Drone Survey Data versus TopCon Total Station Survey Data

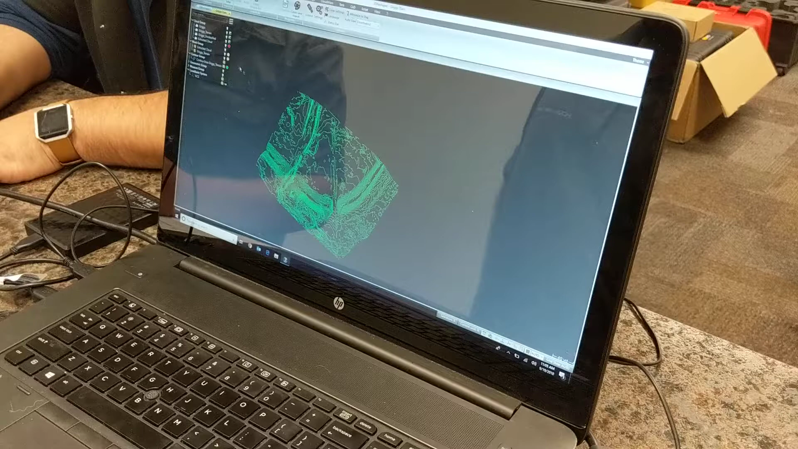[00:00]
What is this? Alright, so I'm going to start here from the basics of what we got. This software is what again?
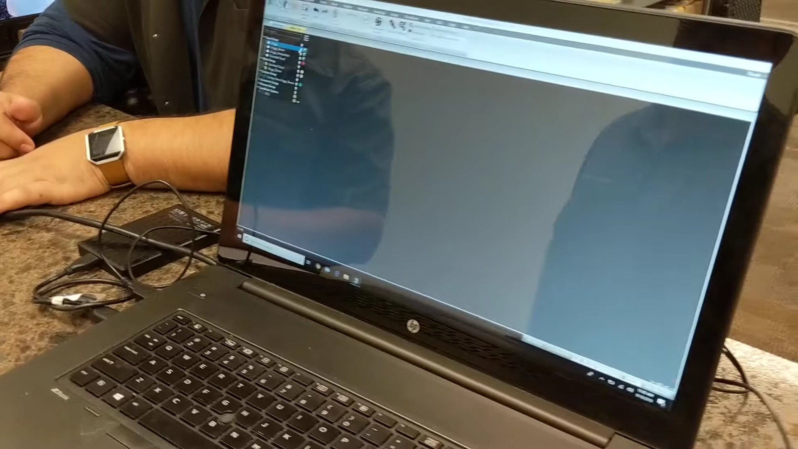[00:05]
It's called 3D Reshaper. Oh, okay. So this was a point cloud we got from the drone.
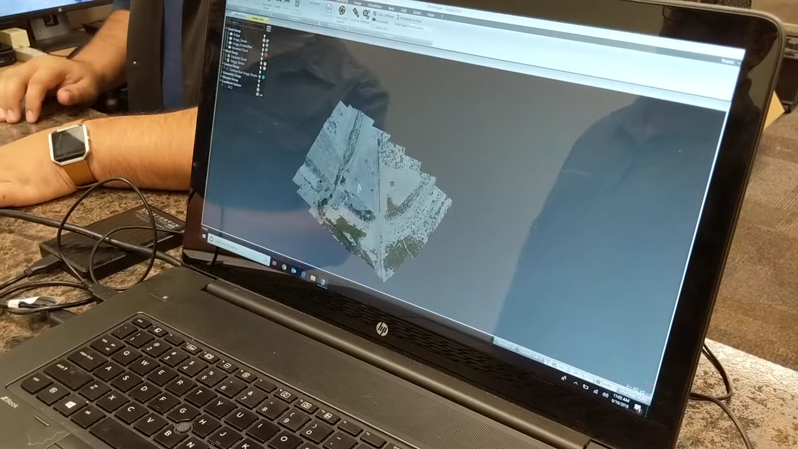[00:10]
So this was from the Unique. It is a dam that's been remodeled.
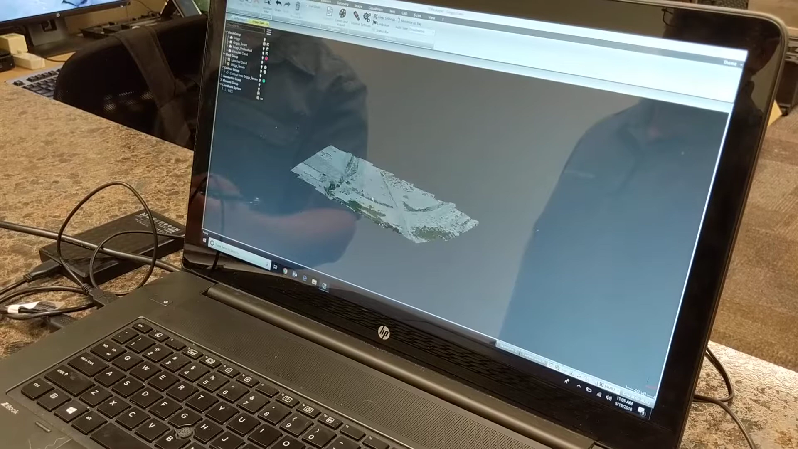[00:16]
You can see the dam structure here.
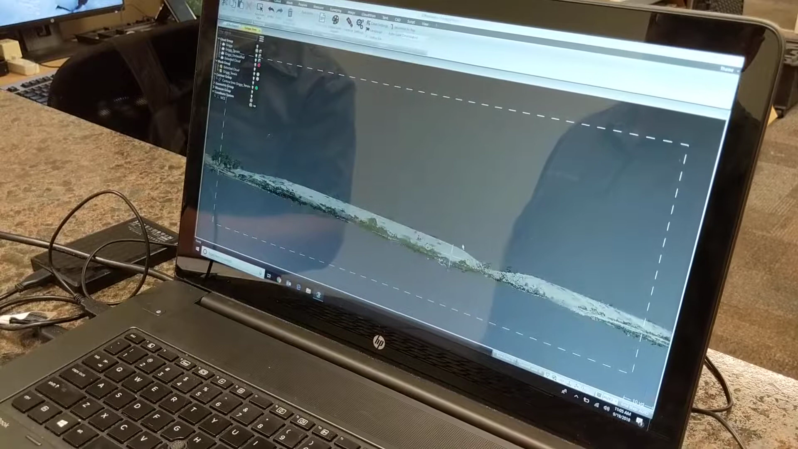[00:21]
I can see it on the side a little easier. But they purposely... Breached it? Because they're going to redo it.
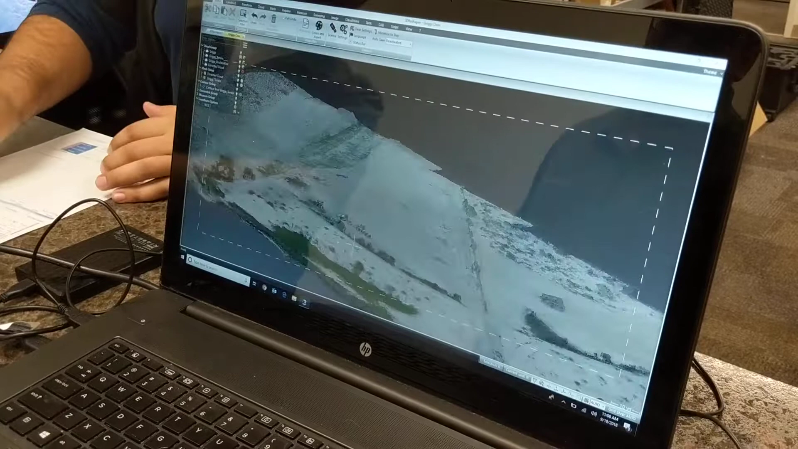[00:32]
So you can see stuff like the detail, like the vegetation is pretty clear. These are some tractors that got caught in there. Oh, wow. Where is that? This is somewhere near Alam Gordo. What piece of equipment was this being used with?
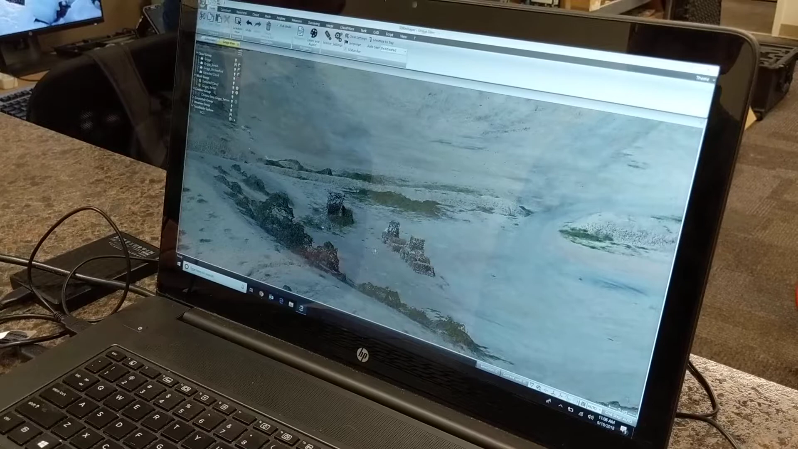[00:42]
What piece of equipment? That one or this one? Oh, it was this one. The survey was done with this. Okay. And I can show you this in AgriSoft where we got this from. But it was done, I think we did seven control points on it.
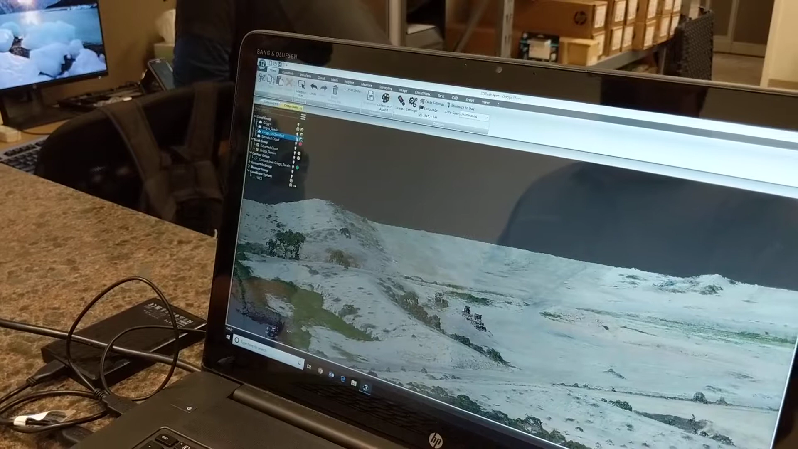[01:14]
it basically analyzes the surface and tries to get rid of anything that's not on the surface. Huh.
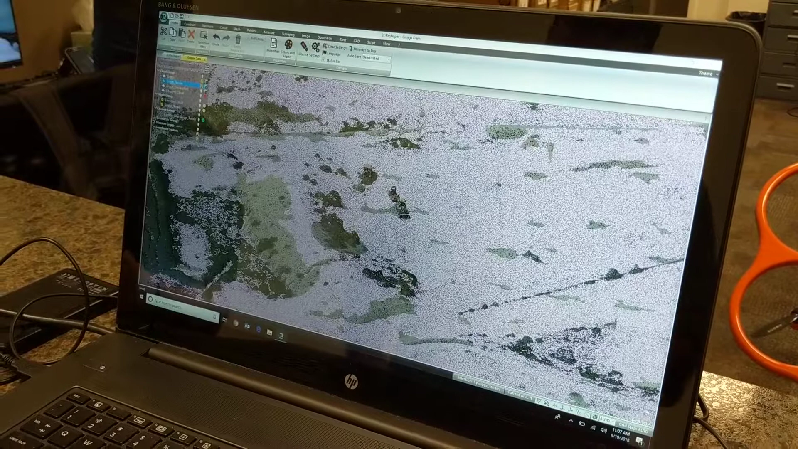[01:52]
Not everything works out that way, especially in New Mexico where the difference between the ground and the vegetation is not always that much of a difference. But this software analyzes the surface and takes away anything that's just not on the surface. So I did that and that's what we ended up with in terms of a ground surface.
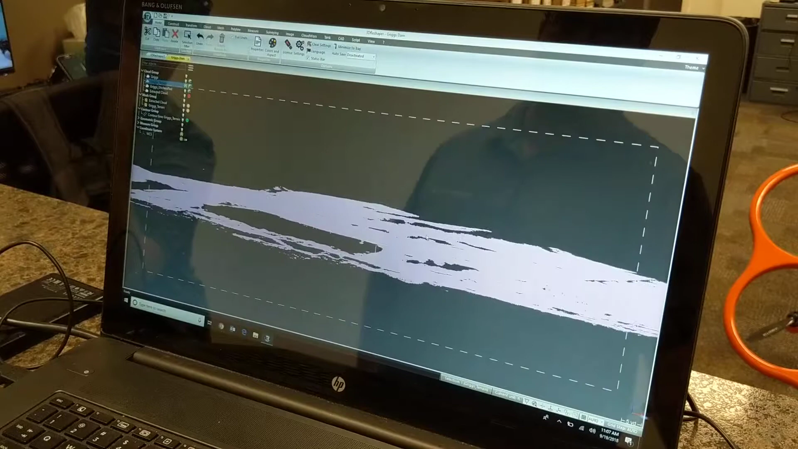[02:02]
You can see it's pretty clean. So what I did was I had the customer go out and take a survey with their GPS.
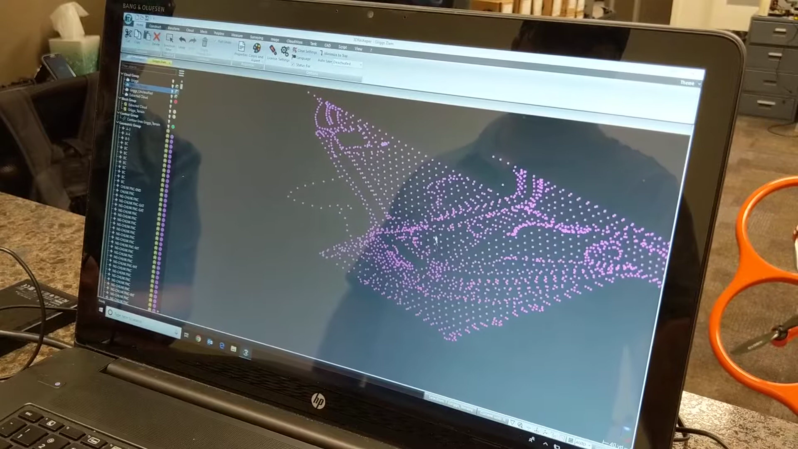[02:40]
So you can see that's the survey points they did. Okay. And I can compare that against the train points. Okay. So how long did it take them to do that survey and how long did it take you to do your survey? This was probably about a 15 minute flight.
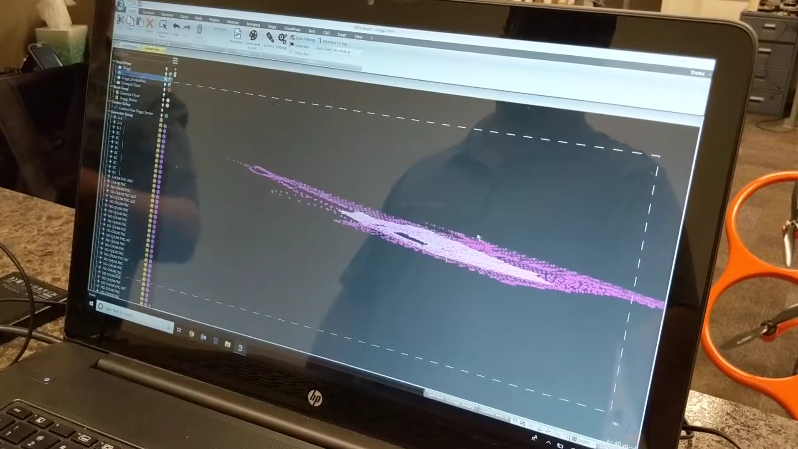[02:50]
How many acres is it? I'd have to measure it. I don't know. So 15 minutes. It's probably in the seven to eight acre range, I would guess.